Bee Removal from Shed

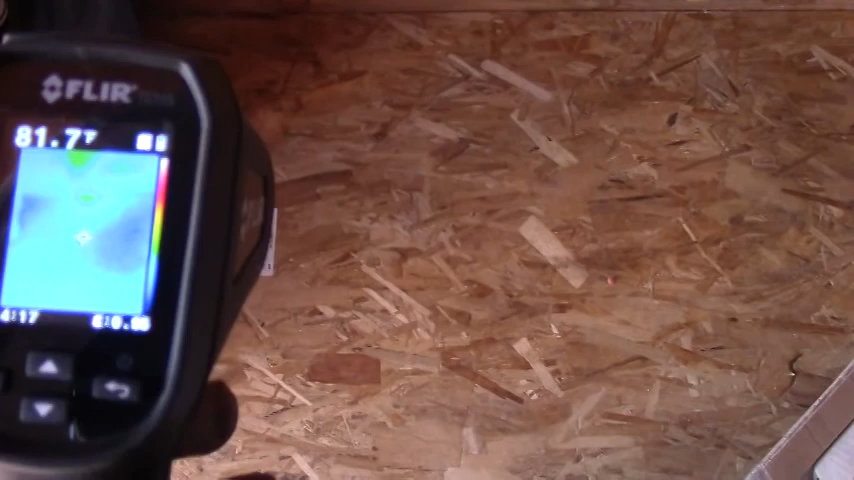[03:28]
On screen: spot 81.7°F
It's not thrown off much of a signature, hopefully the camera is picking that up, I'm not sure that it is,
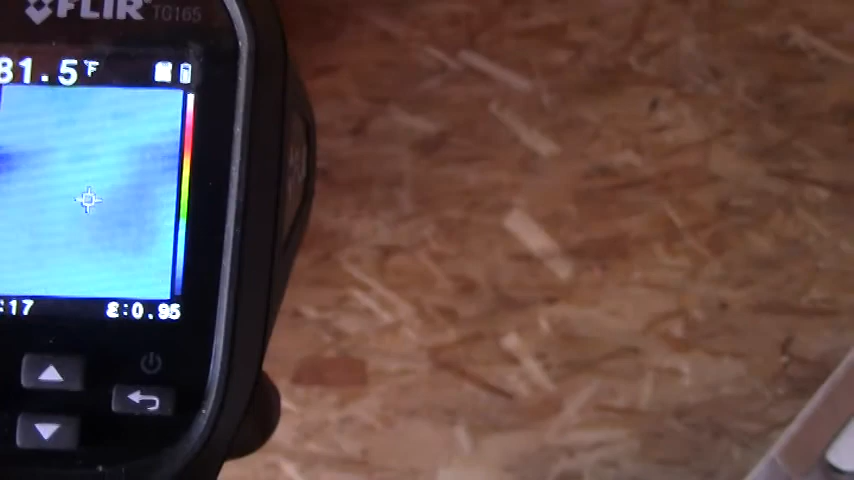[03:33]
because of the high heat in the shed,
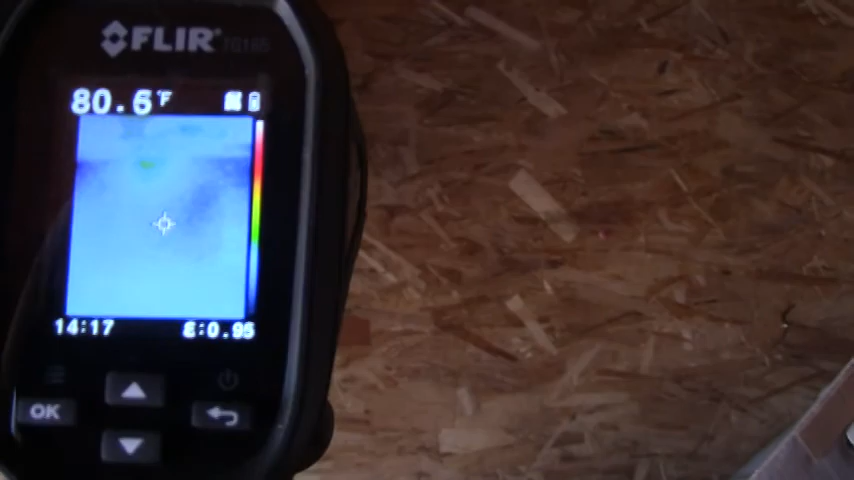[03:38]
On screen: spot 80.6°F
it's not going to throw off much of a signature,
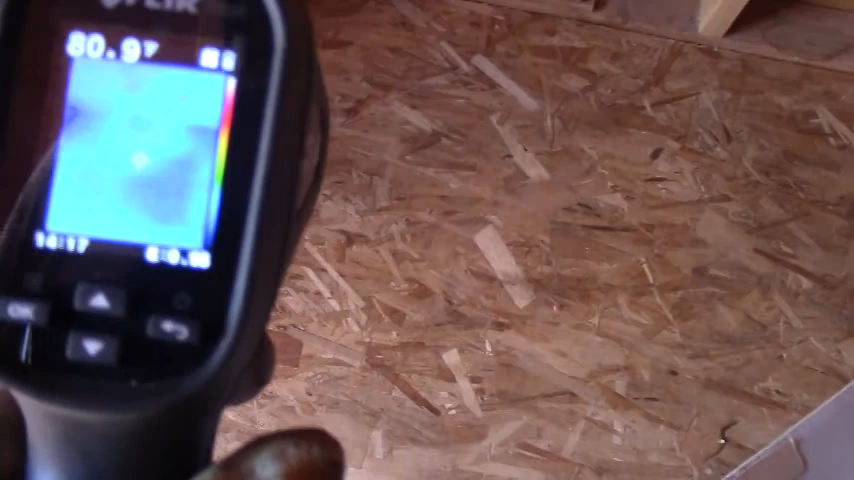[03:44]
but it is thrown off a signature enough to tell me that they are somewhere right here in this area.
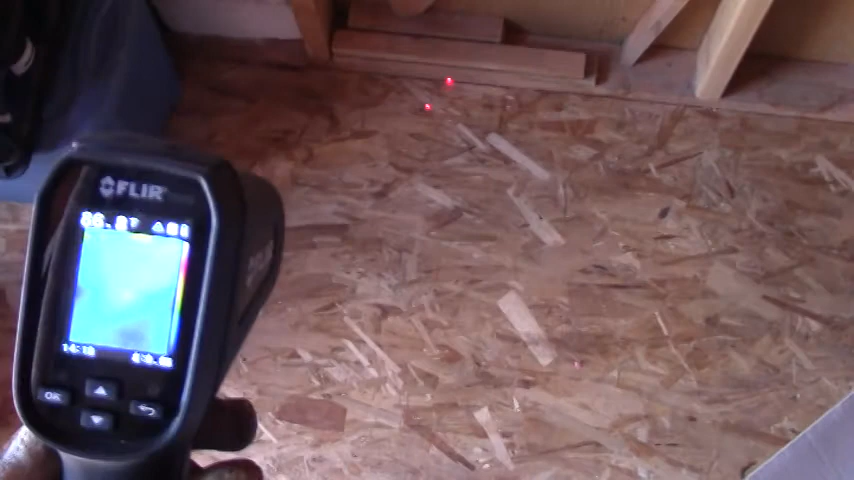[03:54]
So and then, waiting for the FLIR to reset,